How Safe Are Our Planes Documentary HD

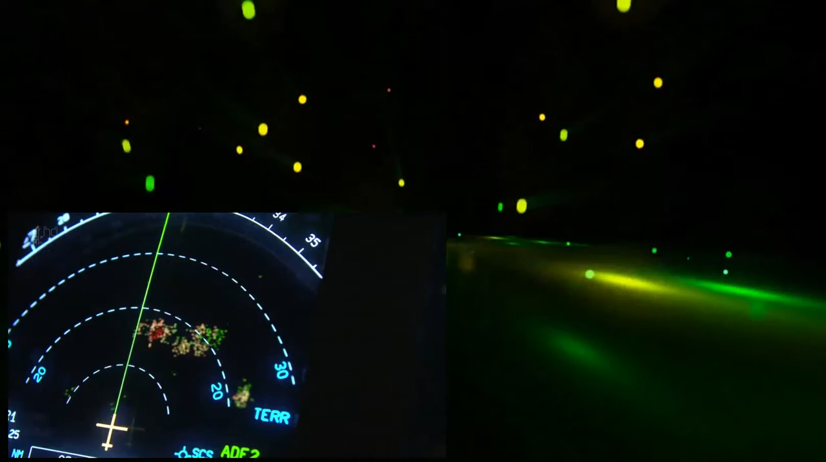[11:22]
You can see on the secondary flight display, we're starting to get some areas of red, which is indicating this terrain is now above us.